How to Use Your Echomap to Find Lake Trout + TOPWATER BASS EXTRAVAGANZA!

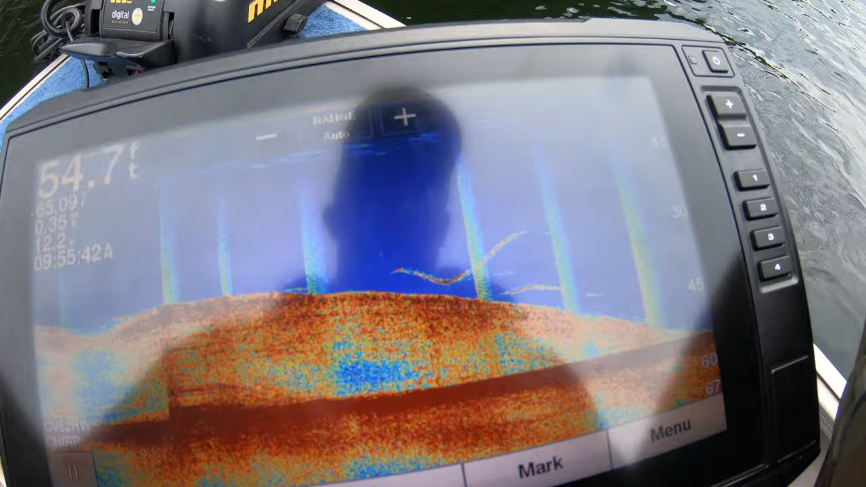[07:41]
On screen: depth 54.7 ft
see two of them so this is what's really unusual there's tons of bait fish this
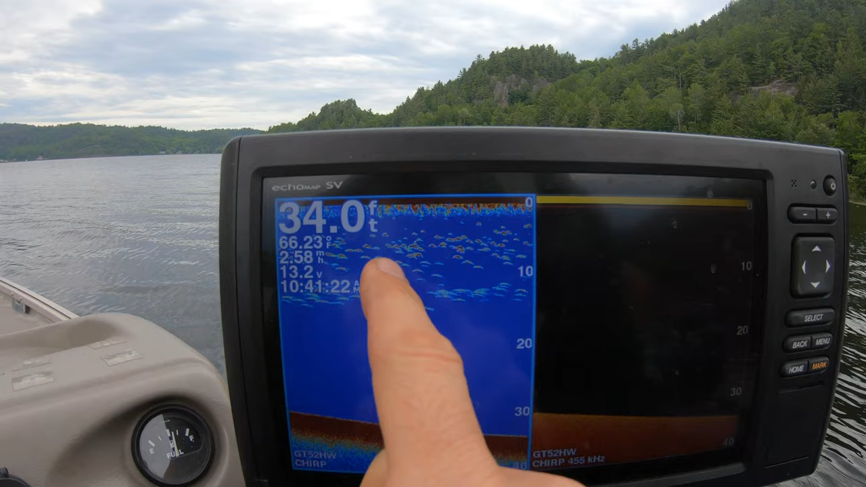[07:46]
On screen: depth 34.0 ft
is all bait fish and there are no big fish mixed in there's no
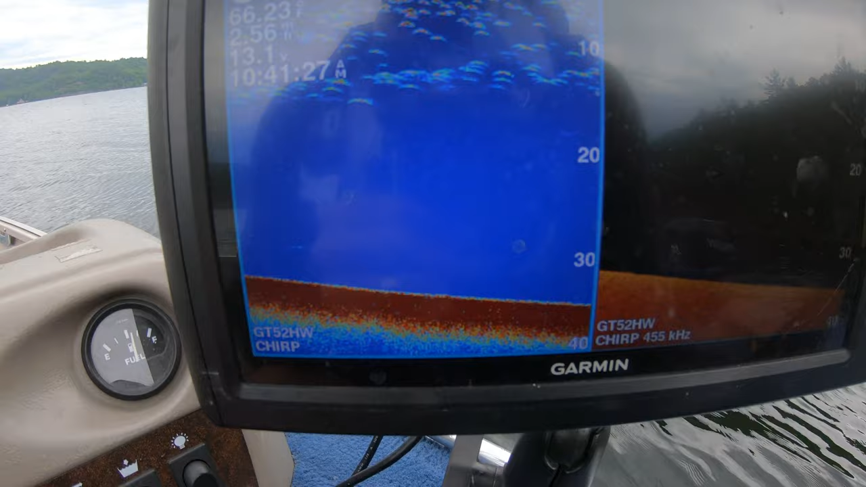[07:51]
Lakers no nothing so I don't know if people have been overfishing this in the last couple of years since I've been here or what but the Laker population seems to be either vanished or hiding somewhere
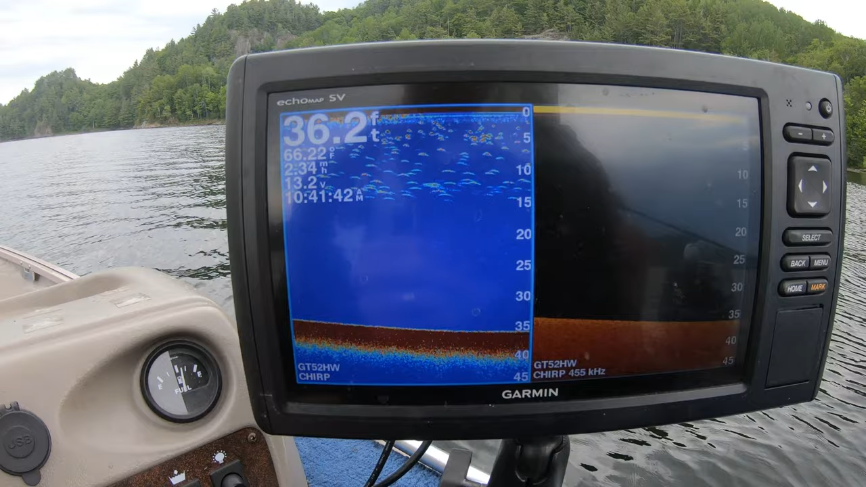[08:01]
On screen: depth 36.2 ft
where I don't know but it's a small lake so I don't know how it I think it possibly hide and we can't find them oh look at the fish coming up right now for the bottom
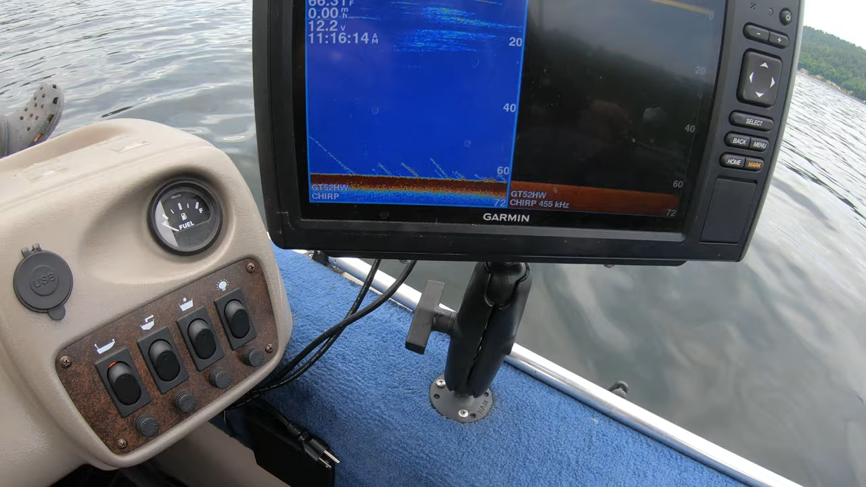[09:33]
going up and down and if you see a snake move in that's a fish but that right now that's me jigging up and down if I see